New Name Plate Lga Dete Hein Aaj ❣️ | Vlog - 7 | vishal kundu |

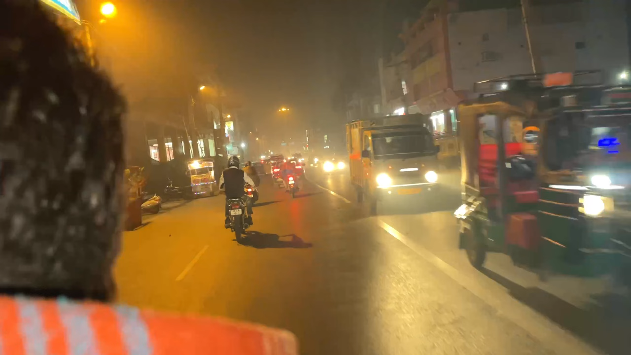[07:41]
पड़े पुरे रोड कि इस टाइम भी मिंड नीराज ओर यह लेकिन त्रेफिक निरुक रहा है बिलकुल है कि यह मोल नहीं को राड़ है एक वह पीछे मनल लाग रहा बाई